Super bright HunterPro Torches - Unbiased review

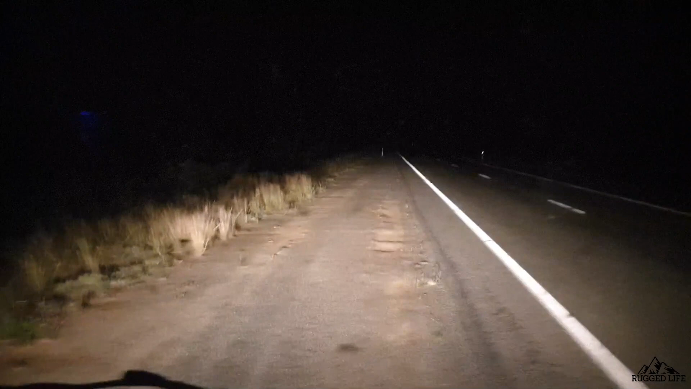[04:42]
test it I'm in rural New South Wales closest towns probably at least I don't know 50 kilometers from here so it's super dark there's no light for miles middle of the night
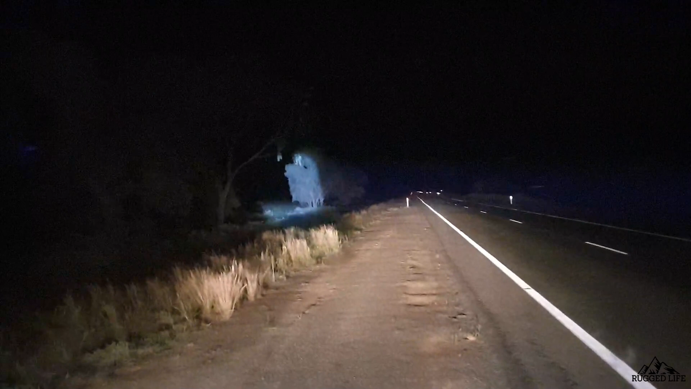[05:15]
nice look at that let's change it to the spread